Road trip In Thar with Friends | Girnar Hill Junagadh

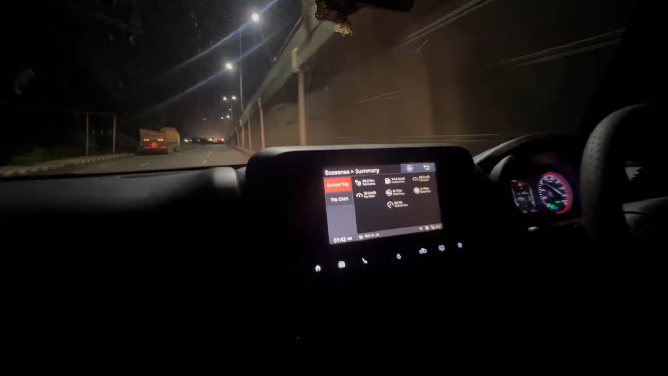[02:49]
है थार 4x2 1.5 लिटर का डिजल एंजिन और यह इतनी
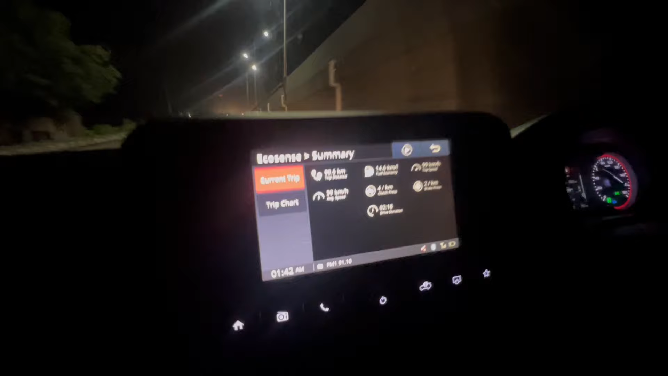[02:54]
माइलेज � निकालके दे रहा है एंजिन हम को 14.6 के एवरे जो
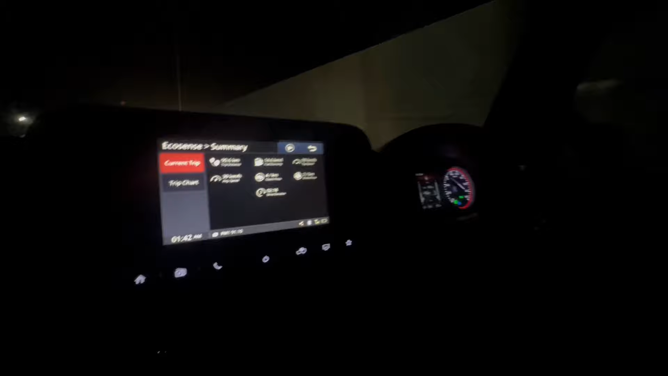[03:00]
की बहुत ही बढ़िया माइलेज जगाइस अभी
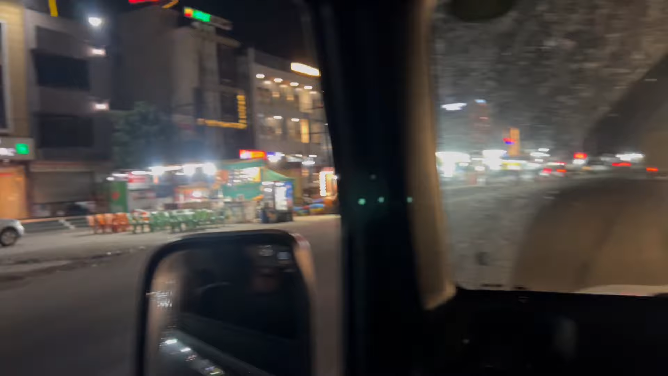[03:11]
माचामूडा के दाम चोटिला में तो अल्मस्ट अल्मस्ट हमको तीन
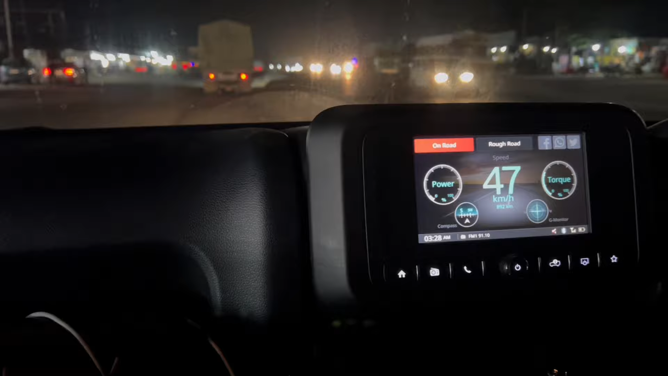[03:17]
गंटे लगे यहाँ पे आने के लिए सा�
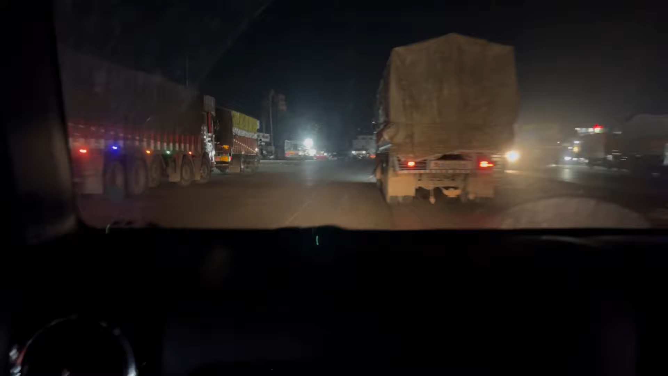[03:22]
हाँ यह है गेट चोटिला यहां से अंदर जाते हैं दूसरा भी आएगा दो गेट है गाइस दूसरा गेट है
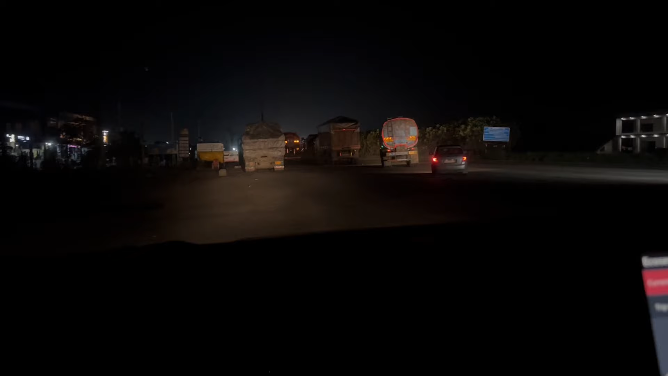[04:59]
अभी गाड़ी रुकी भी नहीं और तोलगेट खुल गया, सामझ रहे हो, अभी सुगा के बजरे साड़े च्छे, और फाइनली हम लोग महुत चुके है,